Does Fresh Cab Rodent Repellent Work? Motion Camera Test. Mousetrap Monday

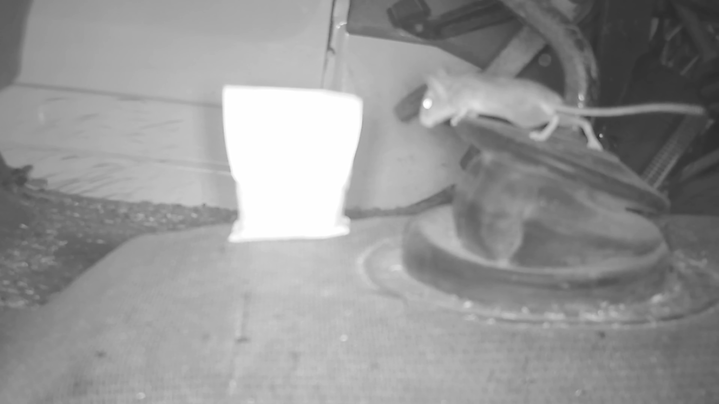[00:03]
Today for Mousetrap Monday we're going to set up the motion cameras in a farm truck to test out the Fresh Cab Botanical Rodent Repellent.
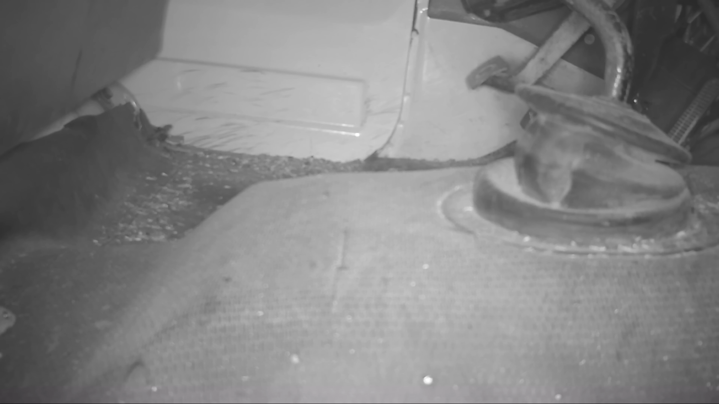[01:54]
Now to test out the fresh cab, I'm going to place it in an old farm truck that isn't driving right now. It's sitting in the barn. And that's a huge problem because if you leave a vehicle in the barn, even for a week, the mice move in. I have no idea how many mice are in there, but after a while it smells like mouse pee.
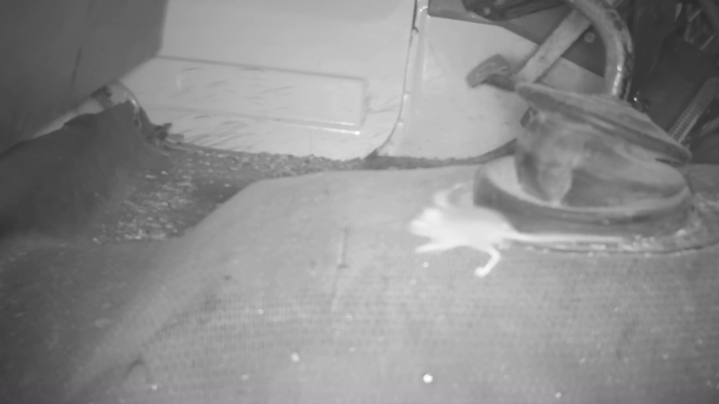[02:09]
So for the first night before I set up the rodent repellent, I'm going to see how many mice are in this truck with the trail cameras. Now the trail camera has a motion sensor and every time a mouse walks in front of it, it records for one and a half minutes. And after just one night, it recorded over 200 clips. So clearly we have a major mouse problem. After the first night, I placed four packets of the fresh cab and I decided to leave it for over two weeks. Now it didn't take long for the mice to discover the packets. They go up and smell them and then run away.